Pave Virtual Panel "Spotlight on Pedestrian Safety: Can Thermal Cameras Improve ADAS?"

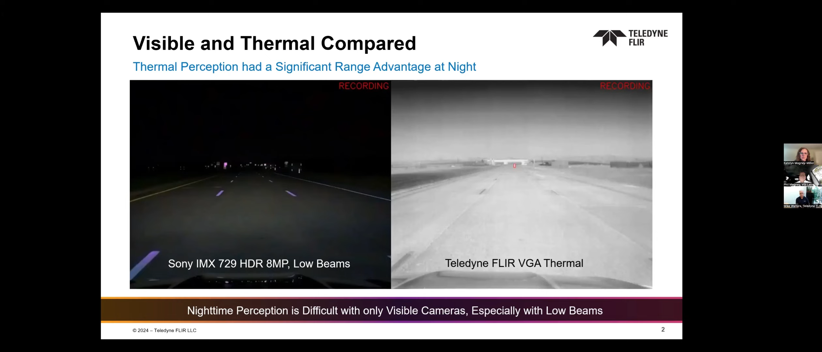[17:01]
the whole environment because all objects on earth emit this, uh, heat signal that we're detecting with the thermal camera. Um, we'll move to the next slide. Um, this is a visual illustration of FMVSS 127.